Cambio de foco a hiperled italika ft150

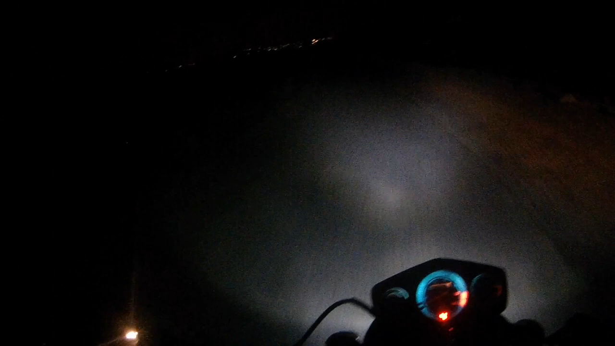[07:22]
Bueno, gente, ya para finalizar, les quiero decir que la verdad recomiendo bastante este tipo de focos. Ayudan bastante en carretera. Cuando en esa ocasión fuimos a un viaje y salimos en carretera y llegamos bastante noche. Y pues vemos que solo es un foco LED, a comparación de tres de la cuatro moto de mi amigo.